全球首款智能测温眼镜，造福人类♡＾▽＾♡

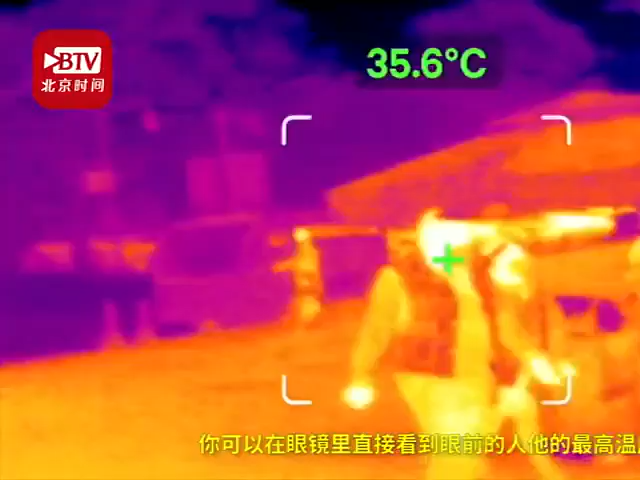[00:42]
On screen: spot 35.6°C
你可以在眼镜里面直接就看到眼前的人他的一个最高温度，而且当检测到有人的温度超过就比如说38度或者37.5度的时候，它会进行一个预警，